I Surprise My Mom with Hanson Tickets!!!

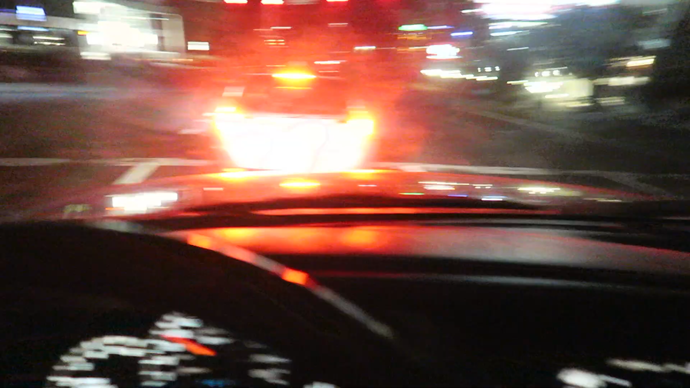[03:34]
It was awesome My ears are ringing and there's a nice STI in front of me Let's hold it dry